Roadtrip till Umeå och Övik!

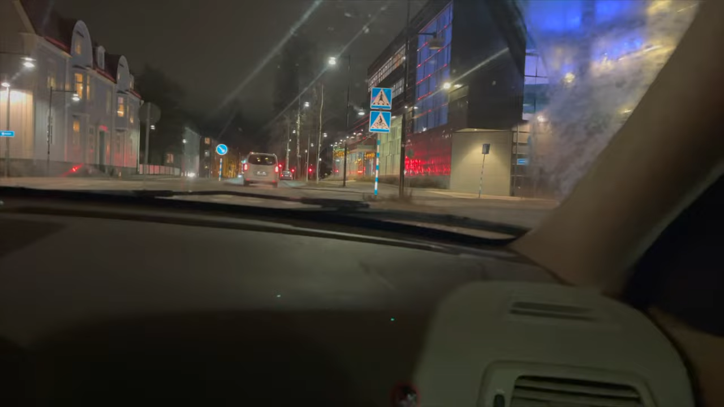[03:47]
Jo, det där, han är ju enkelriktad åt det här hållet. Jo, du får svänga.
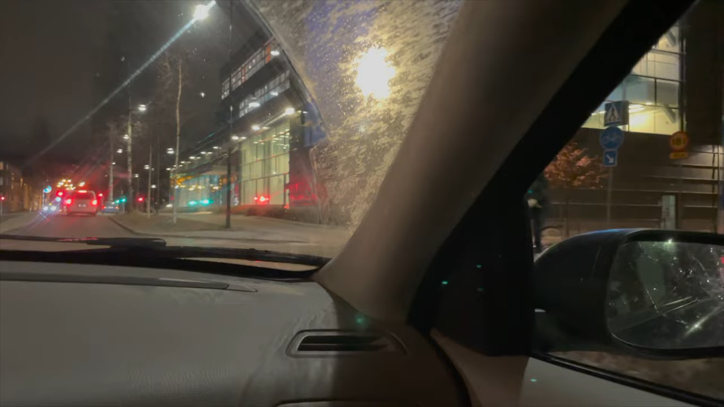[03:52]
Men alltså, ju cyklar överallt. Får jag svänga? Ja, det är ju en skylt sådär. Wee! Jo, men det här gick, det här känner jag bra. Okej. Jag måste hoppa ut det. Titta henne fram. Henne varnade med 18 ton.
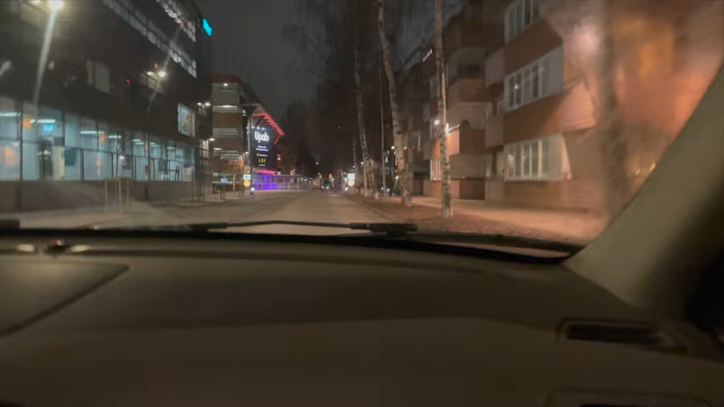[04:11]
Hjälp! Han säger att vi ska hiva oss. Åh oh, gud. Oh, det var för att vi var på cykelgrejen. Nej men gud, jag har typ panik.